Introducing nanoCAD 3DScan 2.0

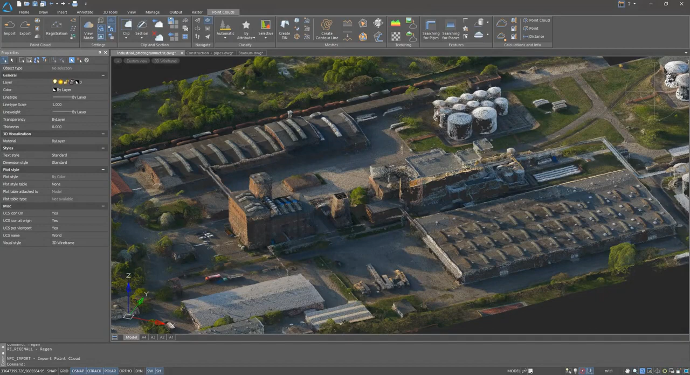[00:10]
Nanocad 3D Scan allows you to work with data received from various sources the photogrammetric data, laser scanning data received using terrestrial laser scanning or aerial litter survey
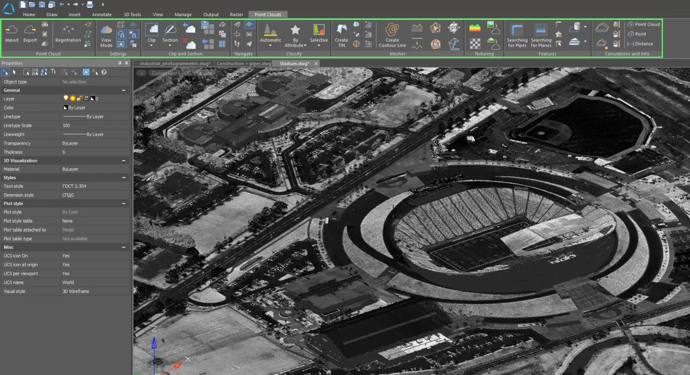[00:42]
the point clouds ribbon tab when you run most of the commands their parameters are configured in the properties panel
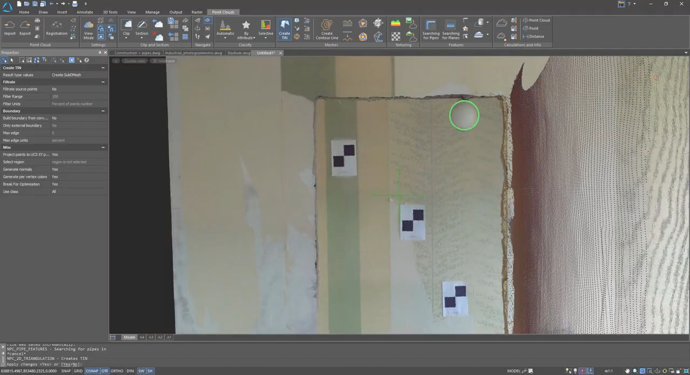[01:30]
multi-position survey and Nanocad 3D Scan allows you to register each one of them
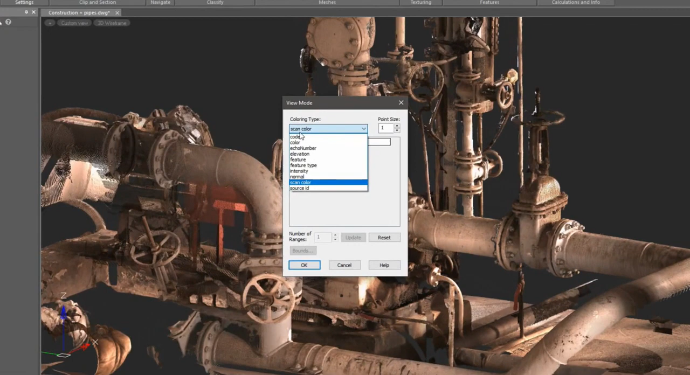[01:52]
Using various visualization schemes, we can color points according to this data
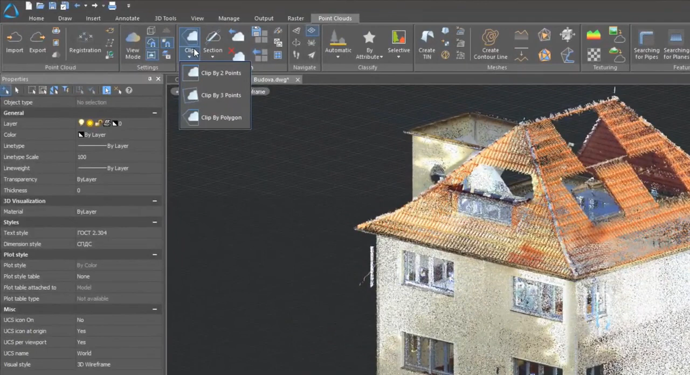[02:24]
Clips and sections are used to divide point clouds into segments Clips and sections are used to divide point clouds into segments
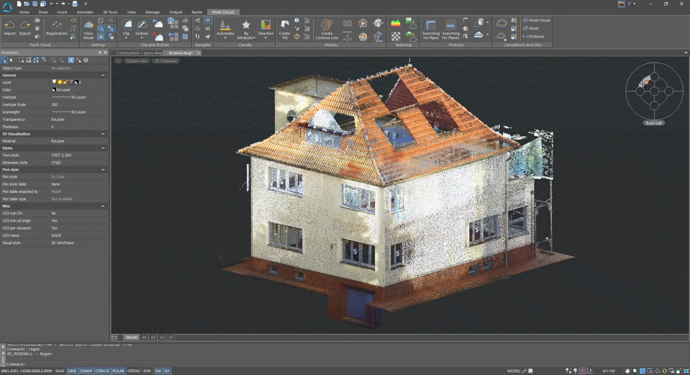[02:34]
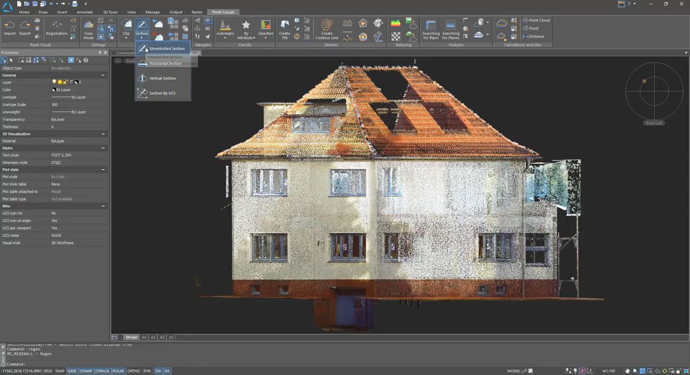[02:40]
The function of moving sections is convenient for analyzing the shape of the model at different levels
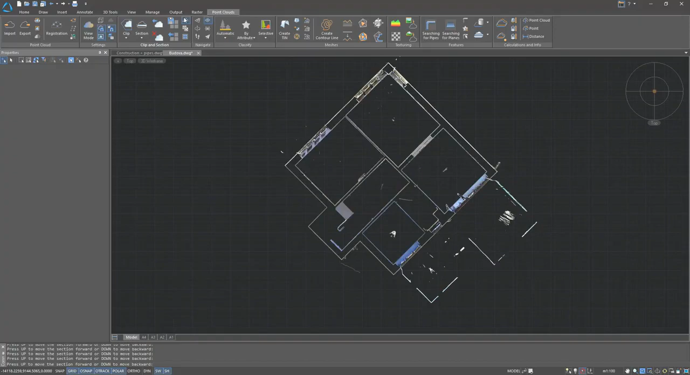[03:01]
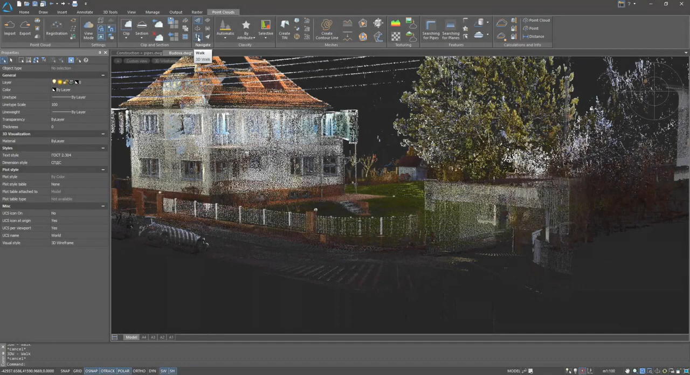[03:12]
3D walk and 3D fly modes are a handy tool for creating demonstrations of scanned objects
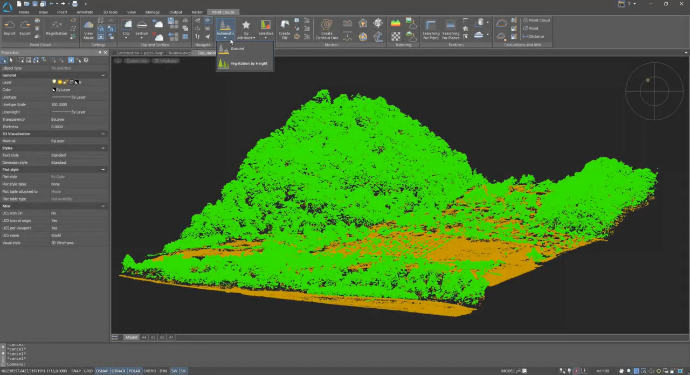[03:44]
2D scan automatically It automatically searches for ground and vegetation points.
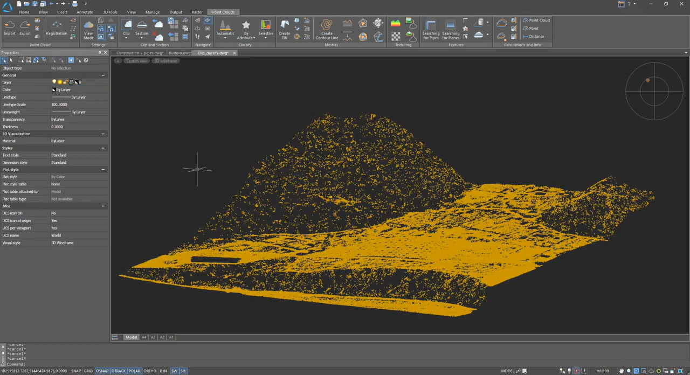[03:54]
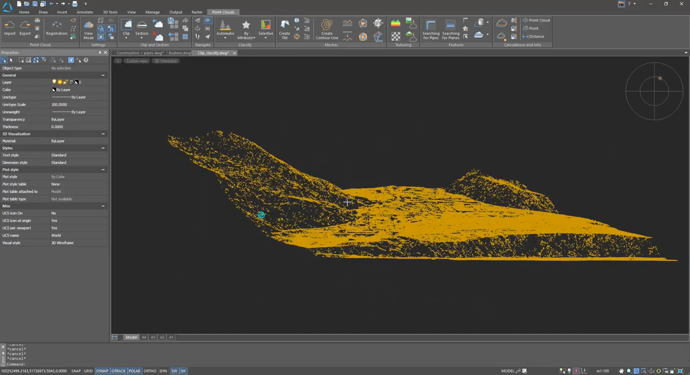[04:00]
Semi-automatic and manual methods are also available.
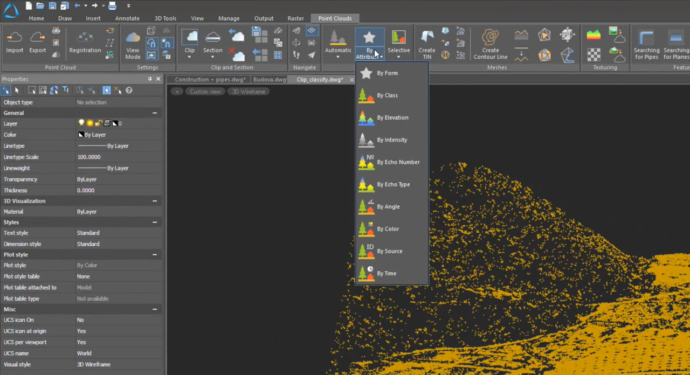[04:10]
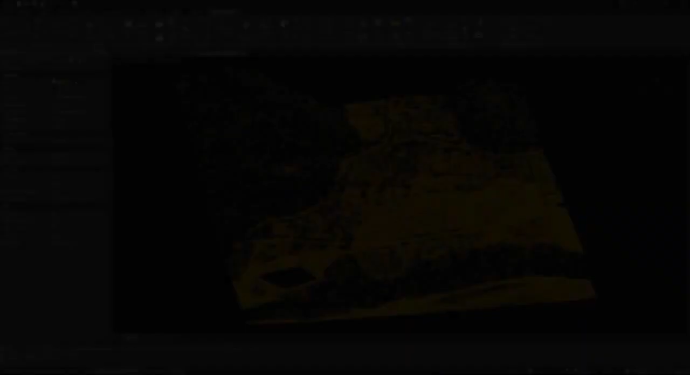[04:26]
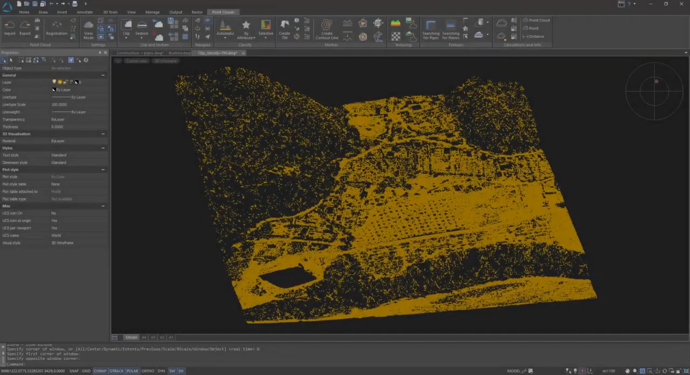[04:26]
3D scan can create polygonal models from a point cloud such as thin and 3D mesh.
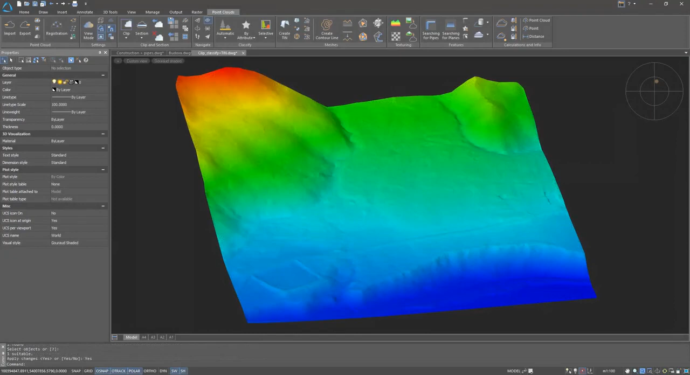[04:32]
DEMS can be built using ground points.
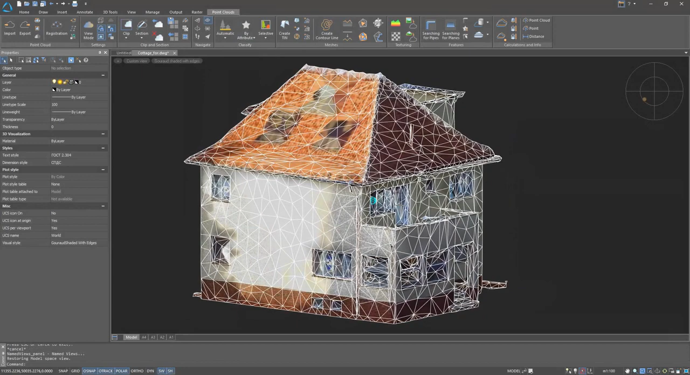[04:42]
The constructed models can be textured with the color of the point cloud or using rasters.